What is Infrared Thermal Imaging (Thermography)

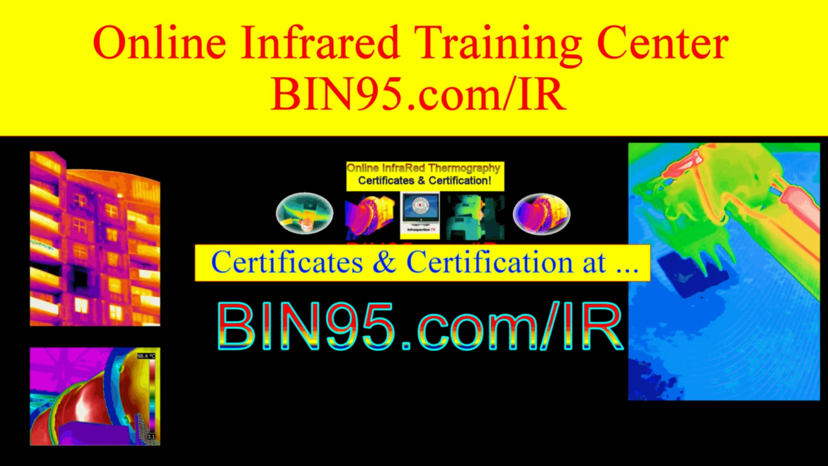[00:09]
This is Successory Short Course 101, Infrared Thermography, What's Hot in PDM. Thermographic inspections have been used for over 30 years as components in preventive and predictive maintenance programs. In the hands of a trained and experienced operator, a thermal imager can provide a wealth of information that can improve efficiency, productivity, and safety. With interest in thermography at an all-time high and equipment costs at record low prices, there has never been a better time to capitalize on the benefits of an infrared inspection program.
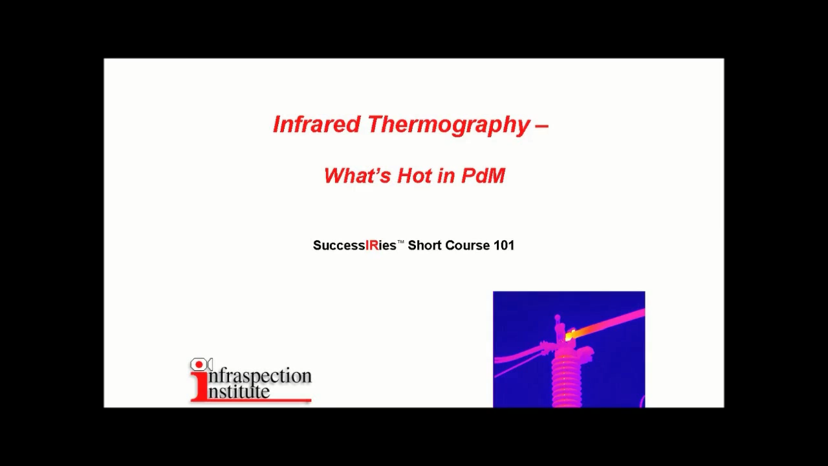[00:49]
In this presentation, we will explore some of the more common applications of commercial and industrial thermography. What is thermography? Infrared thermography is the use of an infrared imaging system to detect,